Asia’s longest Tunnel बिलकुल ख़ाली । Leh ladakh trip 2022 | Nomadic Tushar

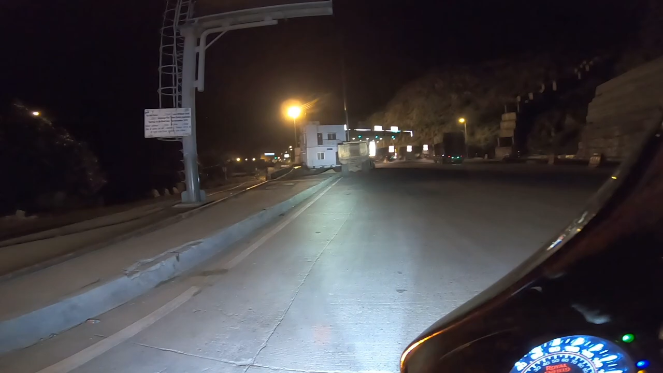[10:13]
तो भैया टाइम हो रहा है अभी आपका 8:30 और मैं इस समय हूँ आपका एशिया के सबसे बड़े टनल के सामने जिसका नाम है श्याम प्रसाद मुखर्जी टनल। और ये दुनिया का ना ये एशिया का सबसे बड़ा टनल है।
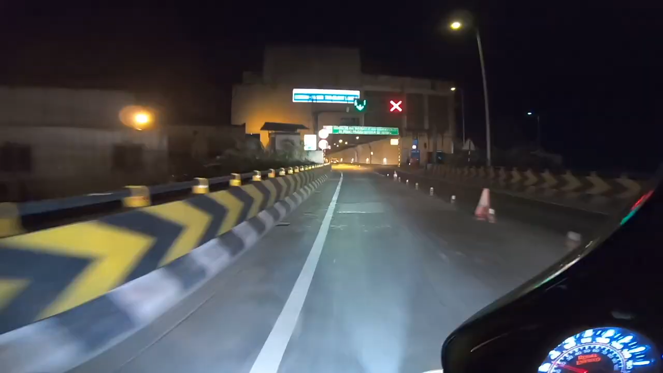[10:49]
डॉक्टर श्याम प्रसाद मुखर्जी टनल पे आपका स्वागत है।
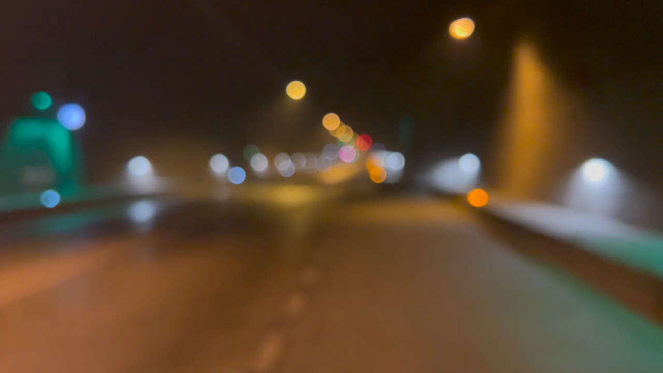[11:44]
अगर आप देखोगे ना तो दूर दूर तक कोई गाड़ी नहीं है।